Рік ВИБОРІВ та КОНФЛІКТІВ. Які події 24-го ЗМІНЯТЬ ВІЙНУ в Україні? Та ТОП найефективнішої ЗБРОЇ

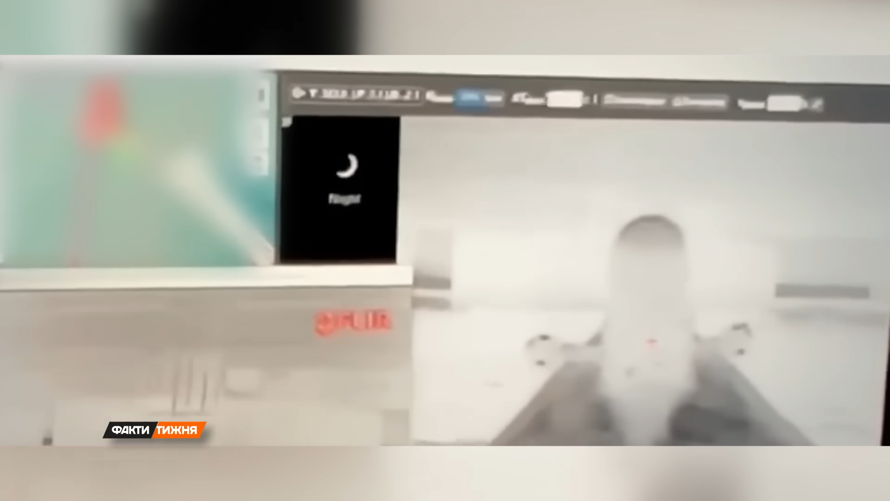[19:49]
Ось так ці дрони атакували Кершинський міст, сакральний для Путіна.
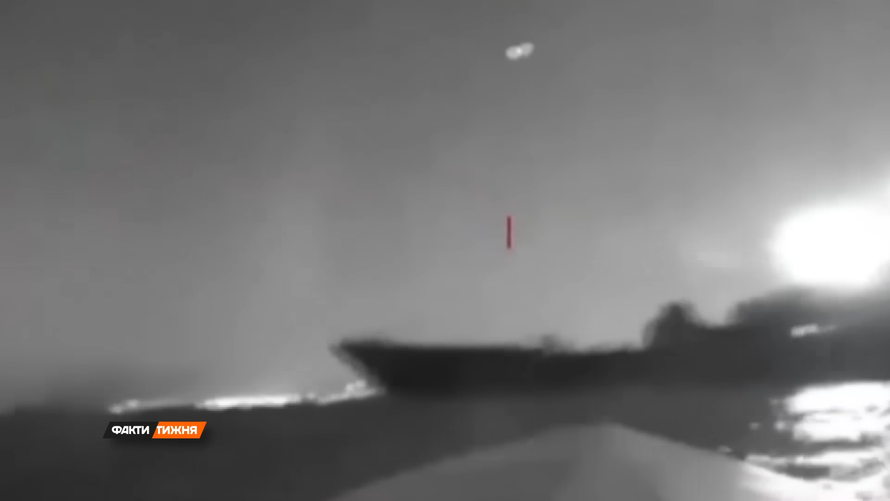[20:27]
Українські морські дрони стали класичною асиметричною відповіддю великим російським воєнним кораблям.